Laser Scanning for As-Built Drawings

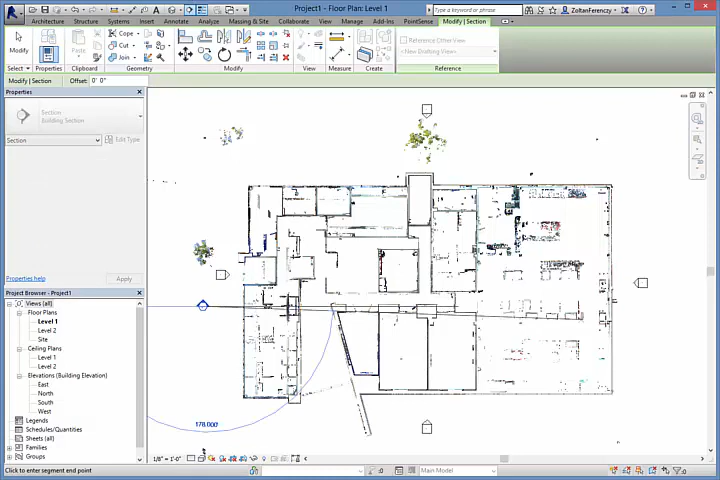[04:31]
data with the level datum lines that we established for the first floor and second floor of the building. This will allow us to create accurate floor plans for modeling the building to create a complete building information model.
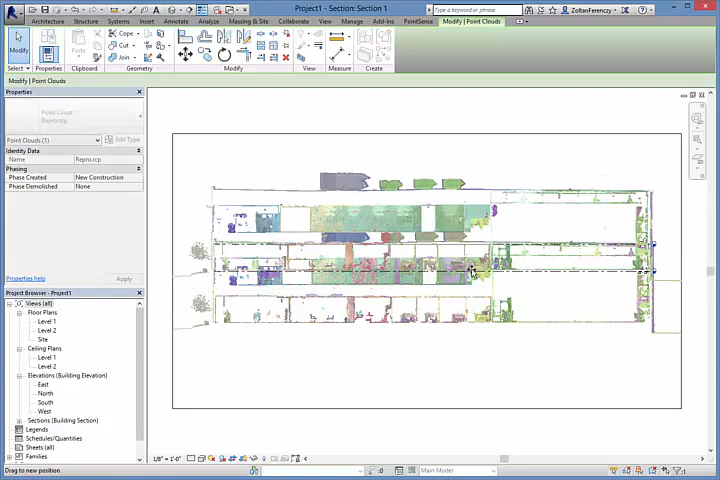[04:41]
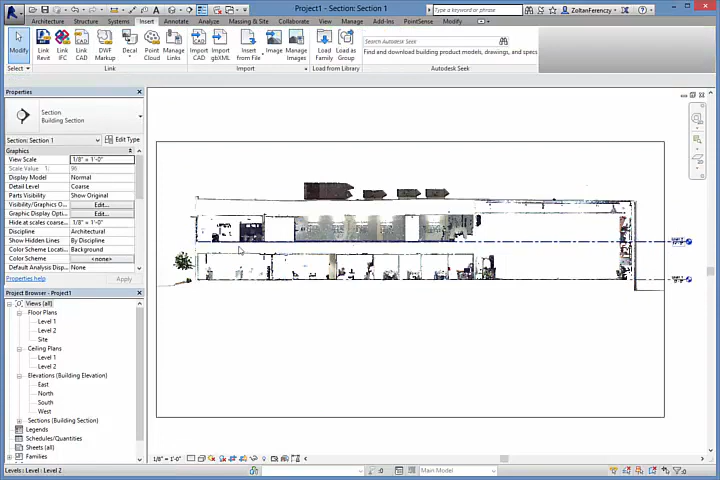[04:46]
Looking at the floor plan view, we see the plan section is cut all the way to the floor level, so we can see the floor's materials and finishes. Here, we're going to adjust the view range to clip the view just above the floor to create a floor plan.
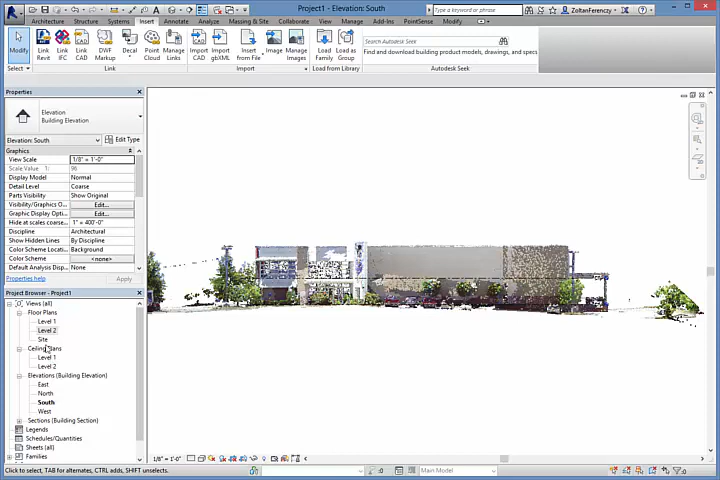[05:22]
The elevation views created from the point cloud are true orthographic representations of the building. This is difficult to capture with traditional photography.
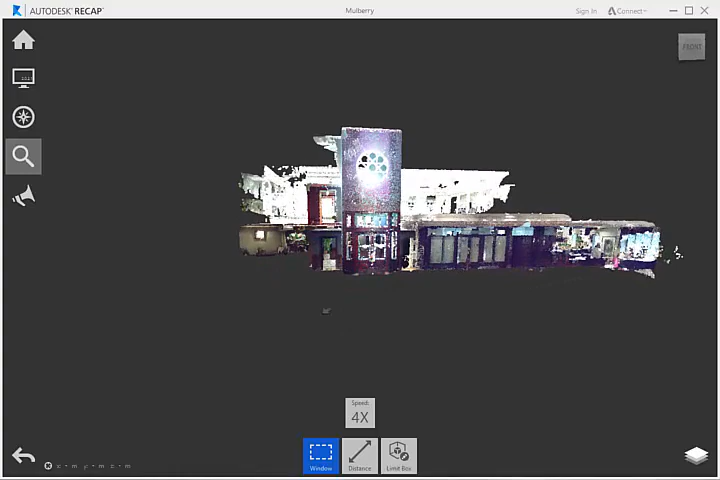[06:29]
context of the point cloud data to do an architectural renovation study.
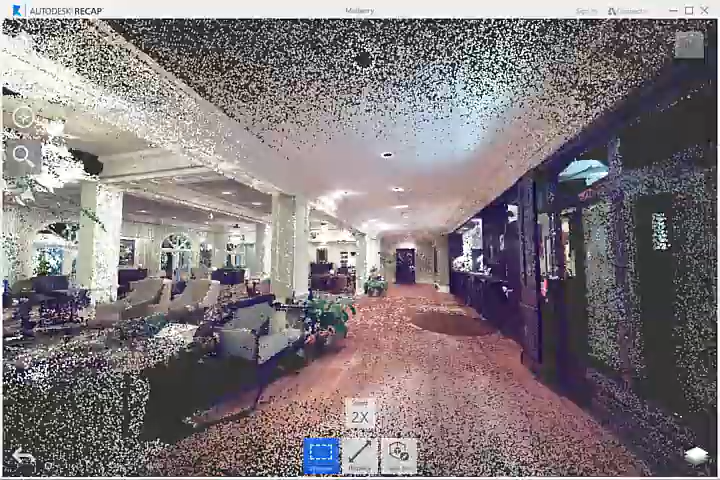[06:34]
This is a laser scan taken in the lobby of a historic 19th century hotel.
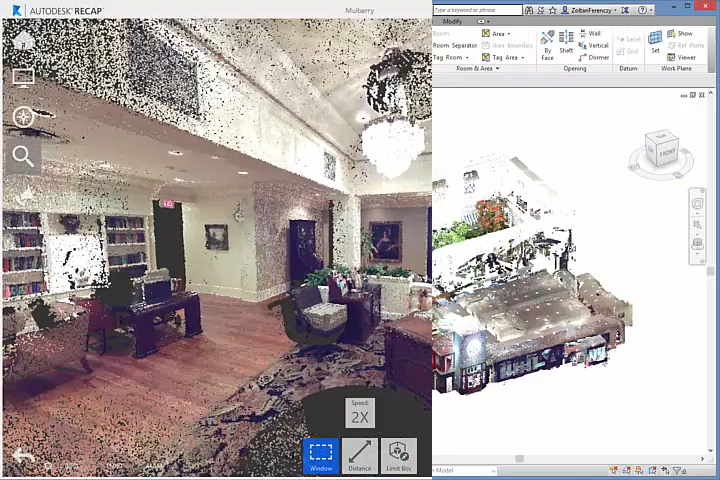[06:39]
Here, we're looking at a 3D view of the model in Revit, and we're going to clip the roof off of the building to look at the interior of the space.
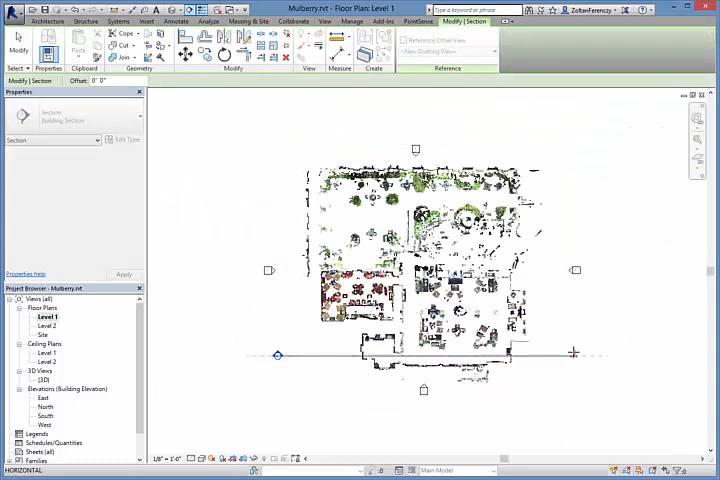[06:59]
we're going to take a section through the hallway to look at the area where we will be doing the renovation.
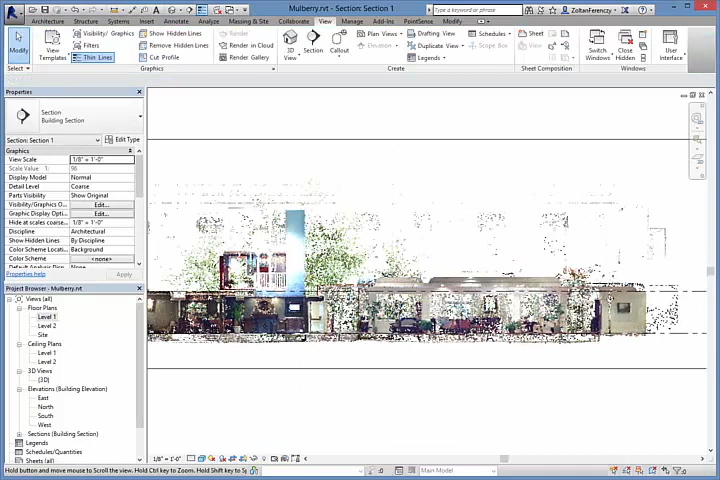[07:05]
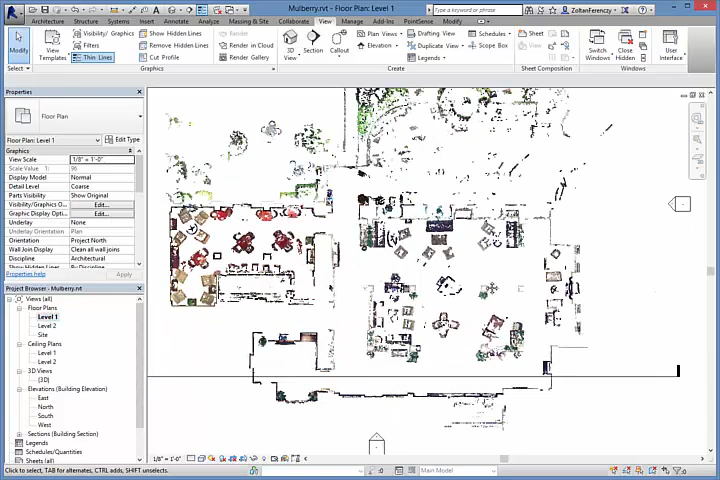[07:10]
Creating a perspective view allows us to get a sense of the space and the design requirements.
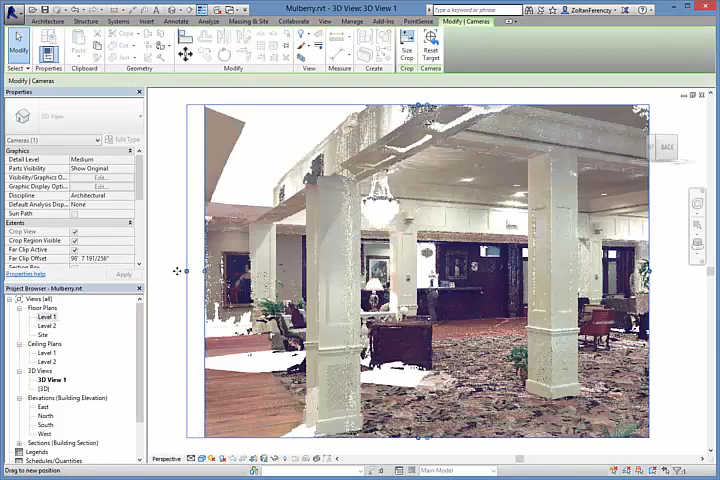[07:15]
We can move and look around the space in real time.
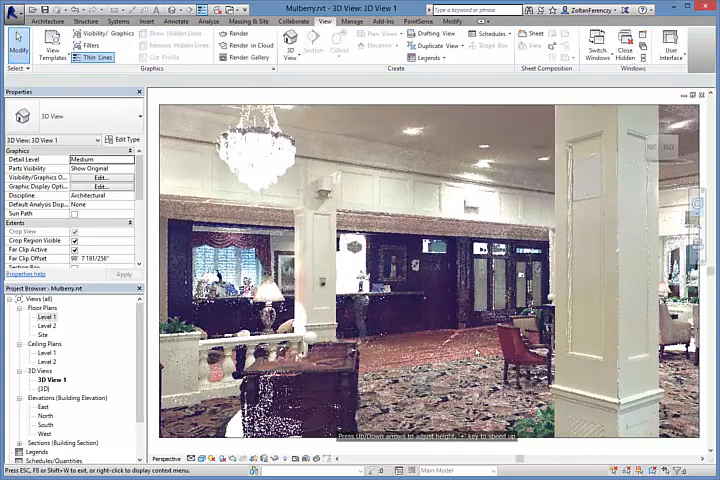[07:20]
Now, let's do a renovation to the space. We're going to add a new wall with a door here between these columns.
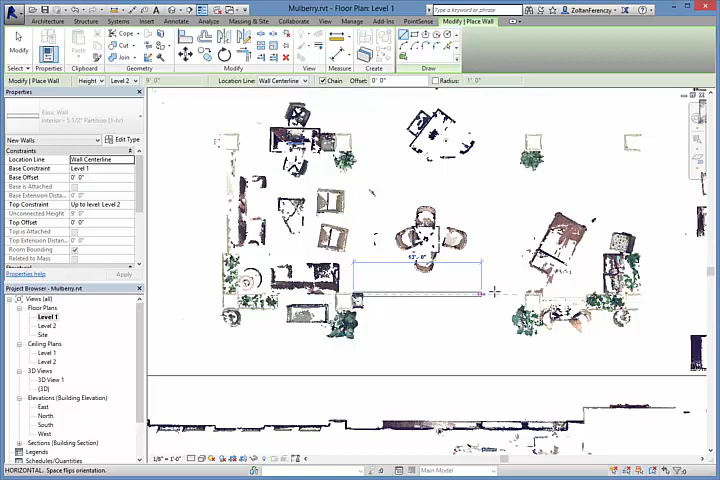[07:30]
Notice that we can snap and track from the point cloud to make drafting easier.
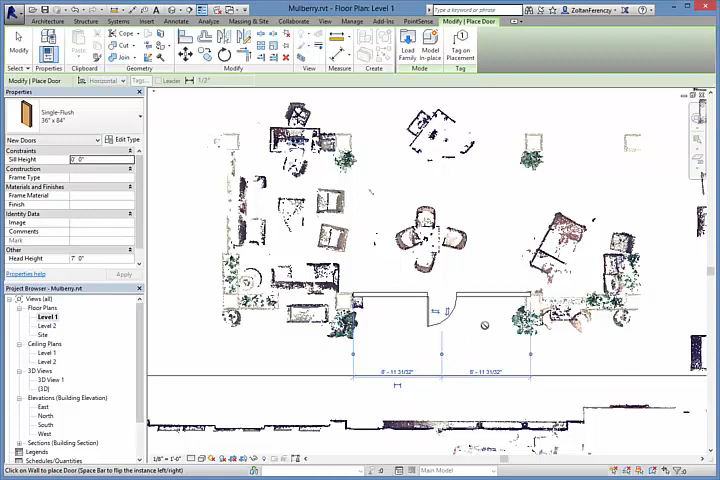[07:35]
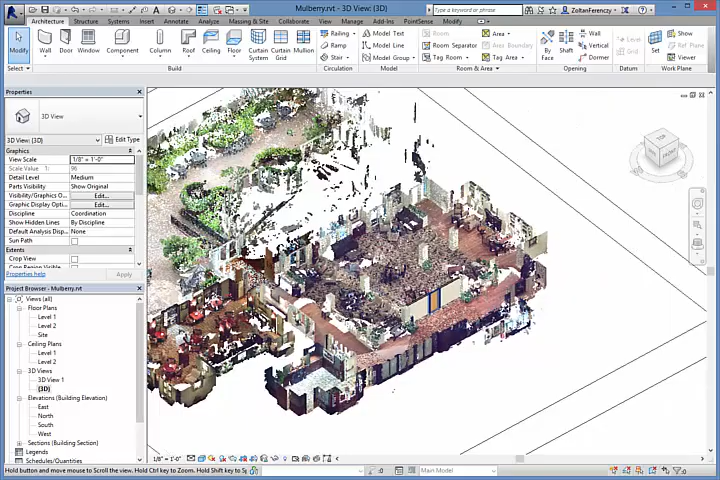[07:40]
Looking back at the 3D view, we get the proposed new wall in the context of the existing space.
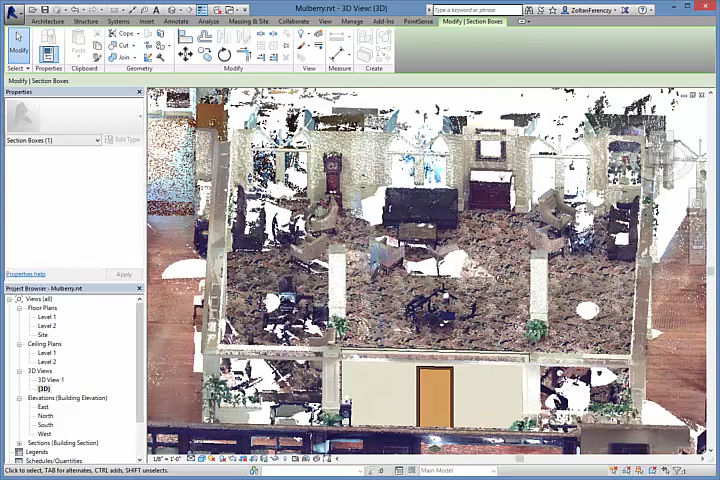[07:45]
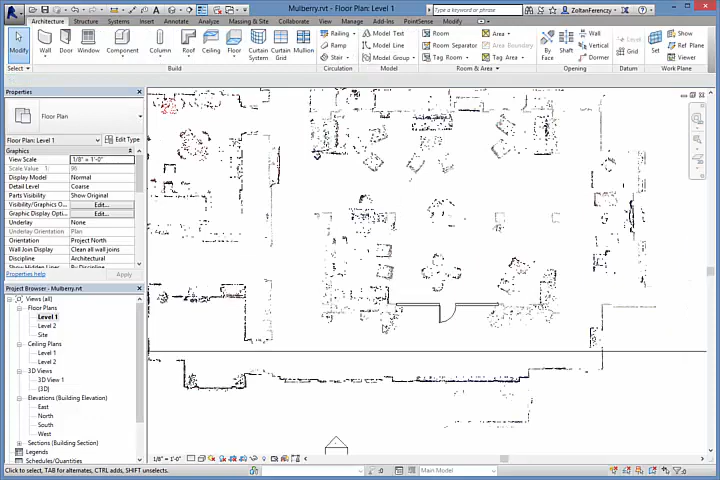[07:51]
Back in the section view, we see the wall and how it relates to the space vertically.
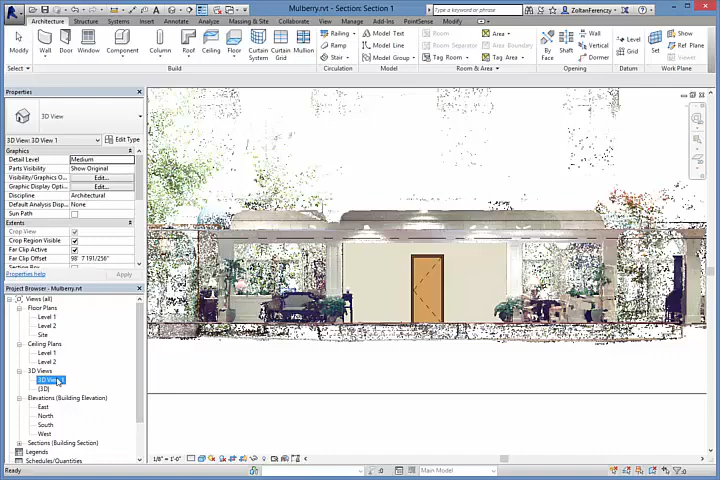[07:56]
In the perspective view, we see the proposed new wall as it would appear in the final renovation.
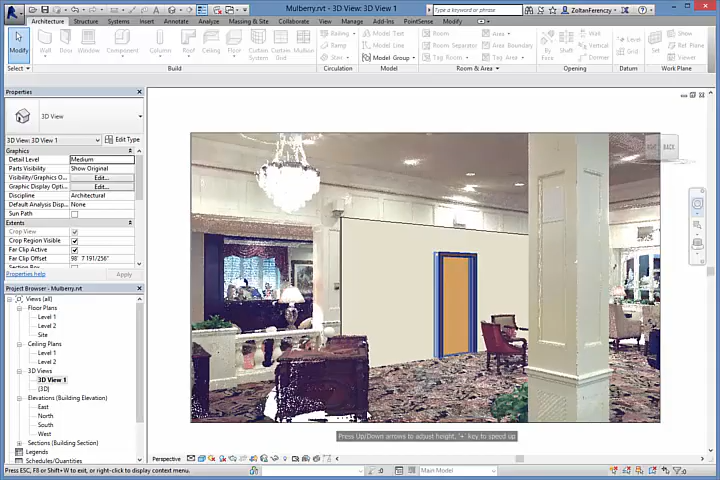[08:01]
And we can move around to explore the area and get
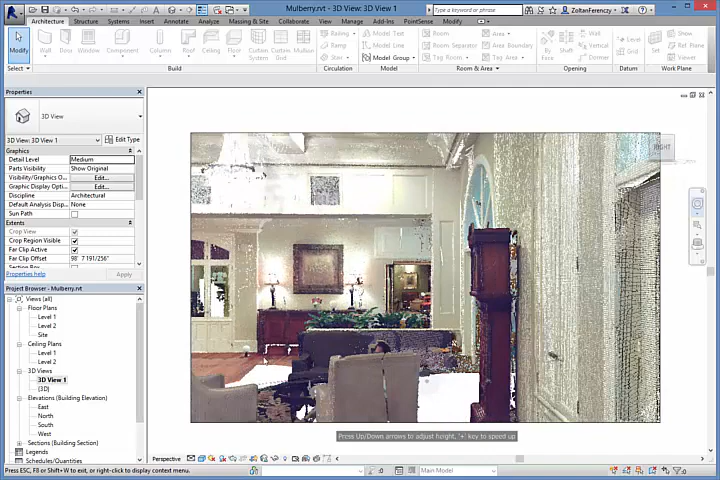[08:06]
an idea of how the proposed design will affect the existing space.
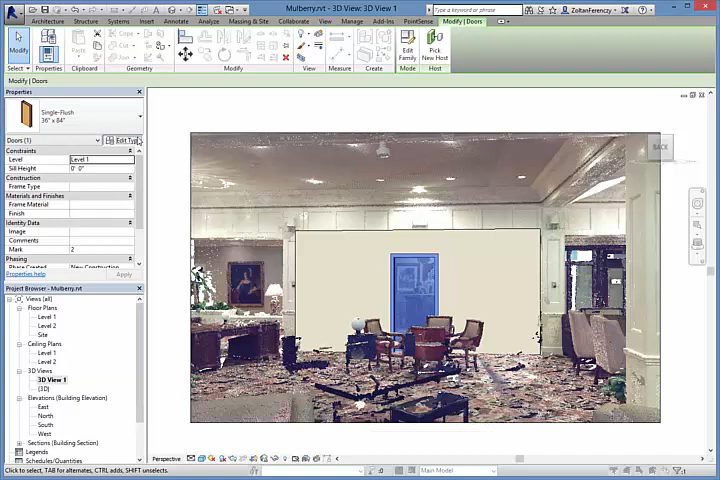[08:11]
Now, let's change the door and see how that changes the look and feel of the space.